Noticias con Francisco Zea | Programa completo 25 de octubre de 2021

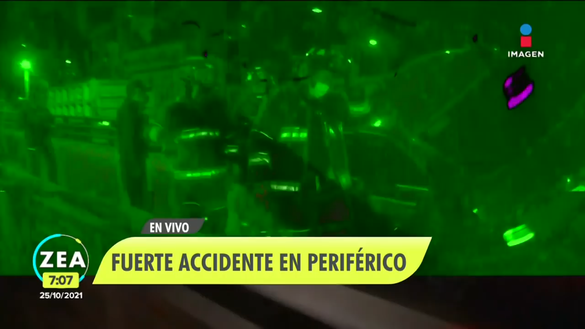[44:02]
bueno, aquí se necesita una grúa para poderlo destrabar de este punto. Y así es como quedó este vehículo de cuatro puertas en esta zona del periférico, mi estimado Paco.